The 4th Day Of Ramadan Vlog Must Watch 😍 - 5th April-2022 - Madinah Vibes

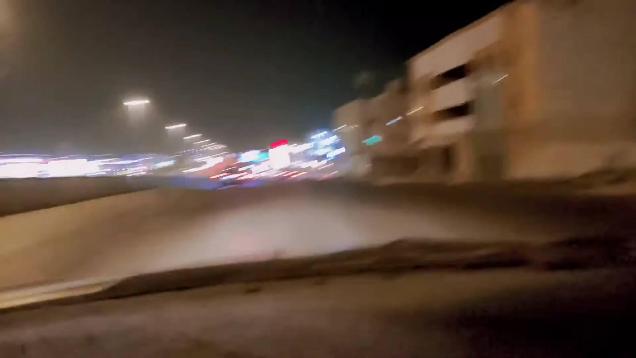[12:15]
ये वाली, ये साइड में जरा देखना
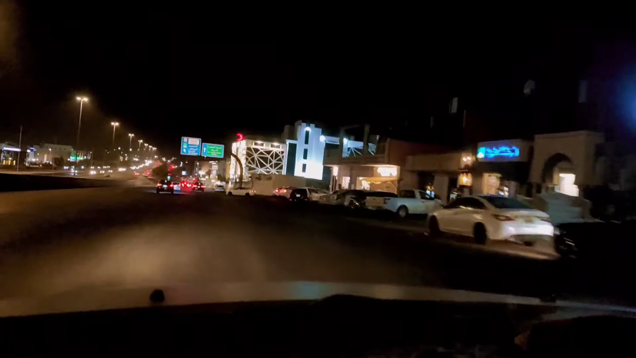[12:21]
यार, ये बिल्डिंग मुझे बड़ी प्यारी लगती है, लेकिन अफसोस के साथ ये कोई मेडिकल सेंटर वगैरह है,
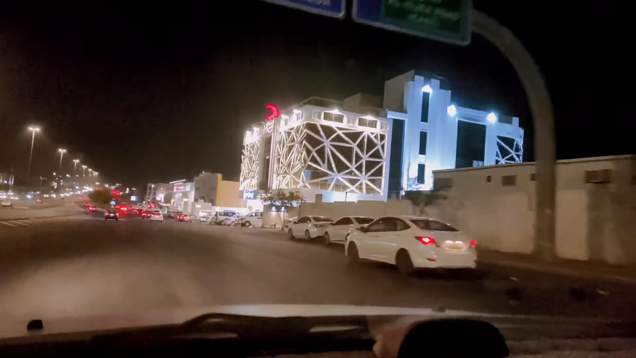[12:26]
तो अल्लाह ना करे कि किसी को कुछ हो,
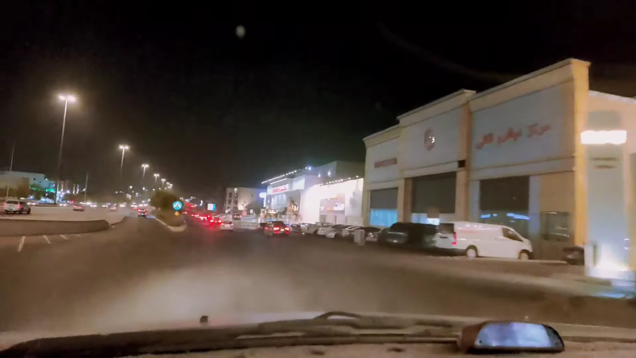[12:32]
मतलब अल्लाह ऐसा दिन ना दिखाए कि किसी मेडिकल सेंटर या हॉस्पिटल में जाना पड़े। प्यारी है तो क्या करे, बाड़ में जाए ऐसी प्यारी यार, हमें नहीं जाना।